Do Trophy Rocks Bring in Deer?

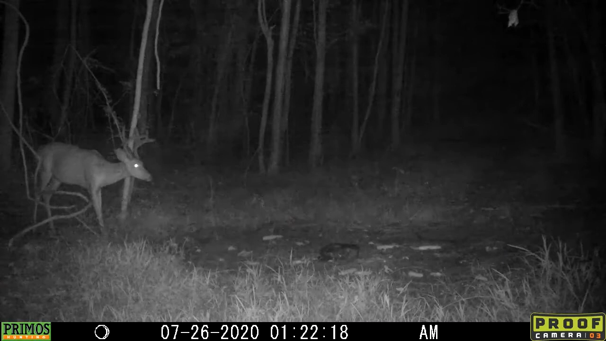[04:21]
tall I'll put a video up of him um on screen here for you now I'll follow that one up with a spike that we got just so you guys know that there are a couple younger bucks in the area it was good to see that spike and then almost one of the biggest coyotes that I have seen in a while we got on camera and this one wasn't in the daytime luckily but that's a big old boy that's a big old puppy um I'll give you guys just a glimpse just a glimpse of what we got on the other trail camera and we got a bunch of pictures of him so make sure you guys subscribe turn on